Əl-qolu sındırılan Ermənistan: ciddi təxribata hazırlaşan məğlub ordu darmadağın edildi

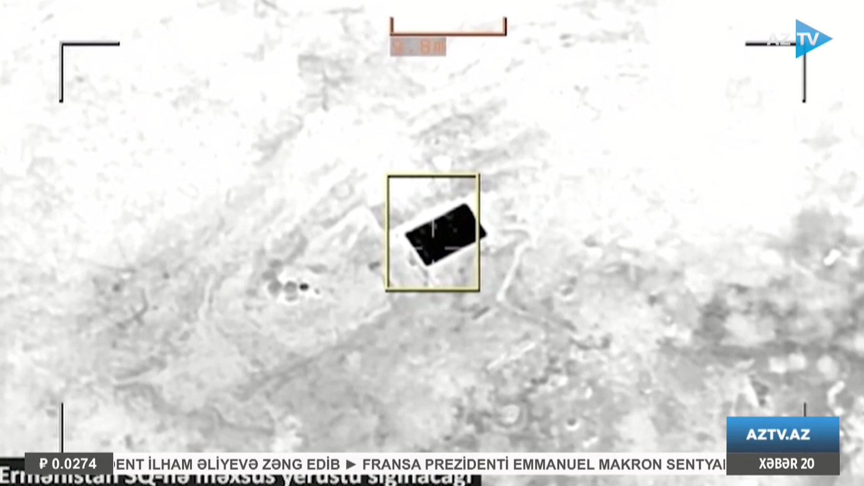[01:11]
Azərbaycan təxribatlara gərəkən cavabı verməklə yanaşa düşmənin ölkəmizlə sərhəddə. Laçan,
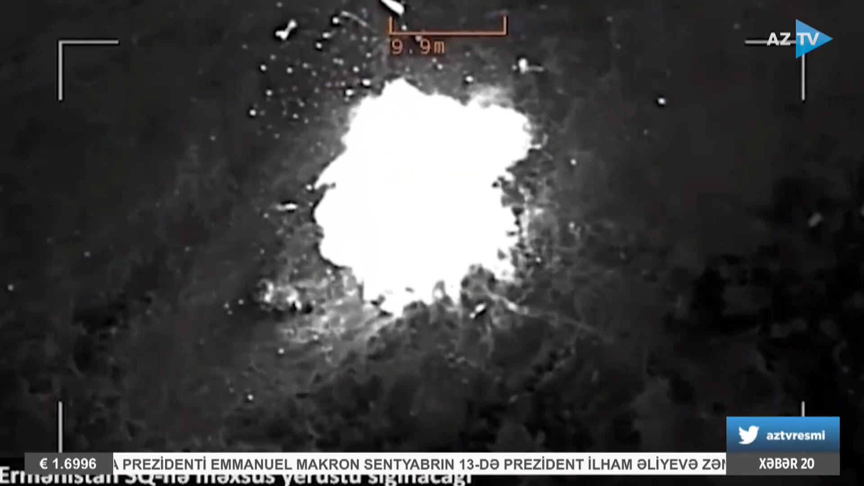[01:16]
Kəlbəcər və Zəngilan istiqamətində qurduğu bütün hərbi təyinatlı obyektləri darmadağın etdi.
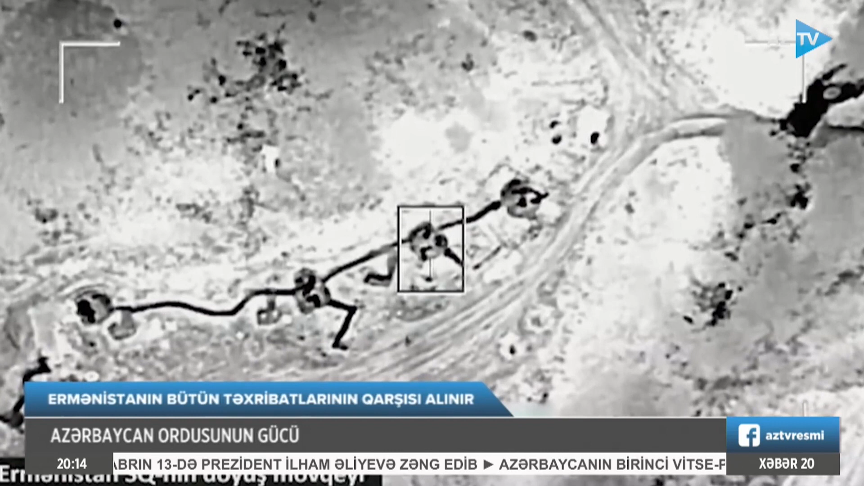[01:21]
Hansı ki, həmin obyektlər təhlükəsizliyimizə təhdid yaradırdı.
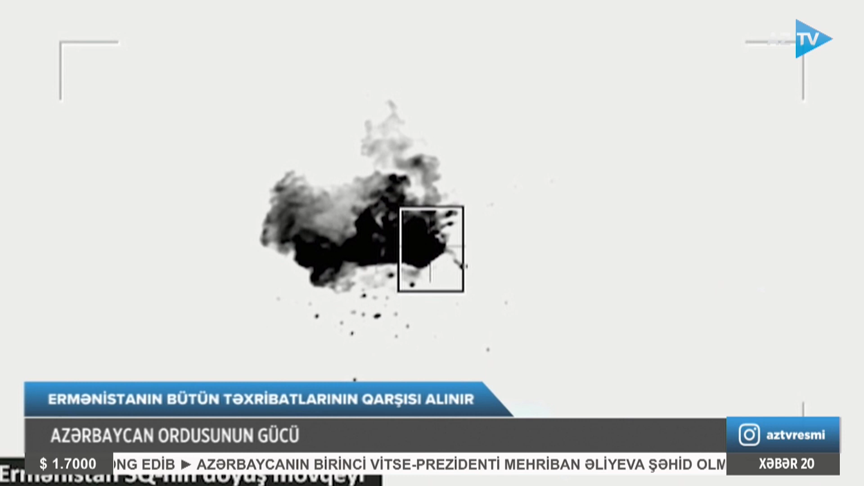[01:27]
Ordumuzun həmin bölgədəki bütün nəqliyyat kommunikasiya sistemini, çox mühüm yüksəklikləri nəzarətə götürməsi ilə bu təhlükəyə bir dəfəlik son qoyuldu.
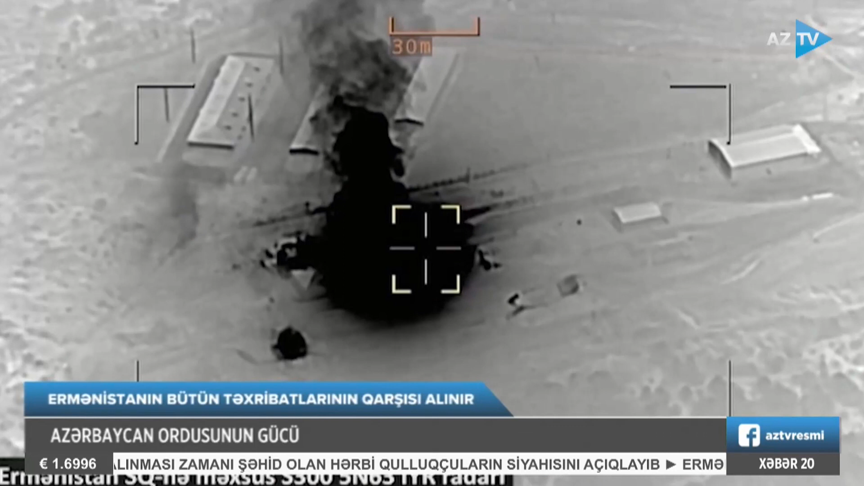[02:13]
Xeyli sayda hərbi texnikası, milyarddan artıq dəyər olan 2S-300 raketi, 200 nəfərə yaxın canlı qüvvəsi, çoxlu sayda hərbi obyektdir.
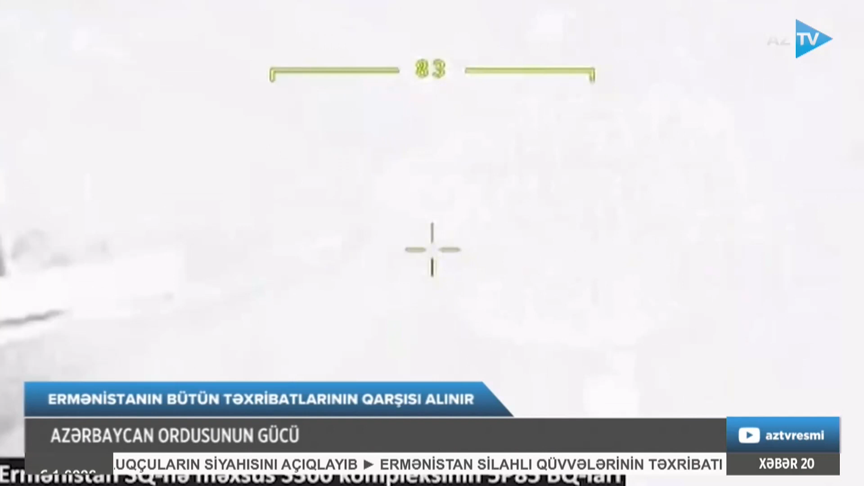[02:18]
Onlarla postu məhv edilən, yüzlərlə yaralısı olan Ermənistanın dağıdılan hərbi təyinatlı obyektlərinin